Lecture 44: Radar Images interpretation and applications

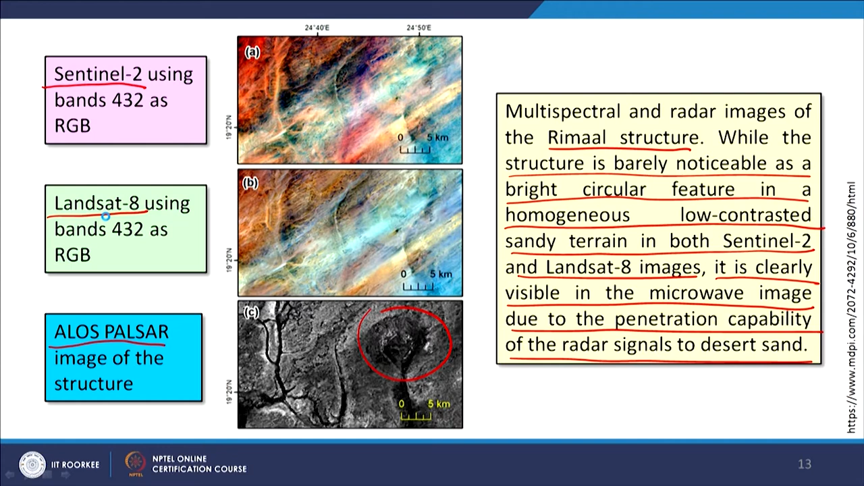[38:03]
The pulsar L band allows pulsar we have seen the example in the previous image this is L band whereas sentinel 1 is having C band.